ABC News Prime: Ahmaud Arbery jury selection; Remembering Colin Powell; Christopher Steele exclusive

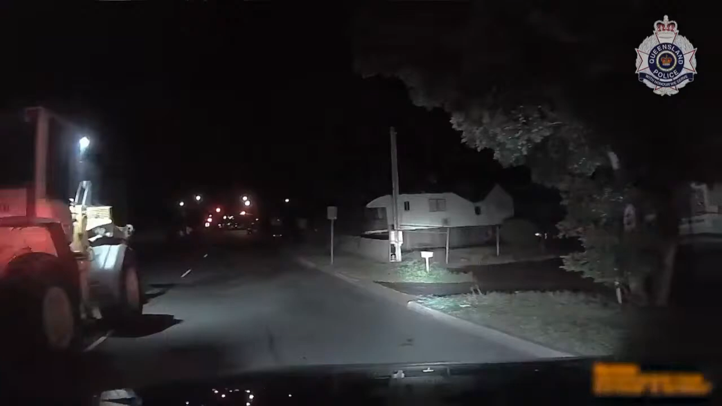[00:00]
The man drove the heavy construction machinery around suburban Brisbane before police finally caught up with him after he had to bail and run away on foot.